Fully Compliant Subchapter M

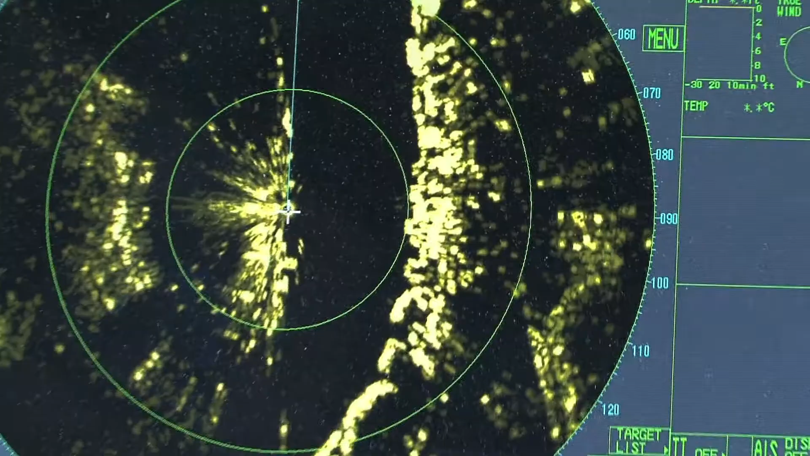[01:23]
The bridge has state-of-the-art communications, navigation, and vessel monitoring systems.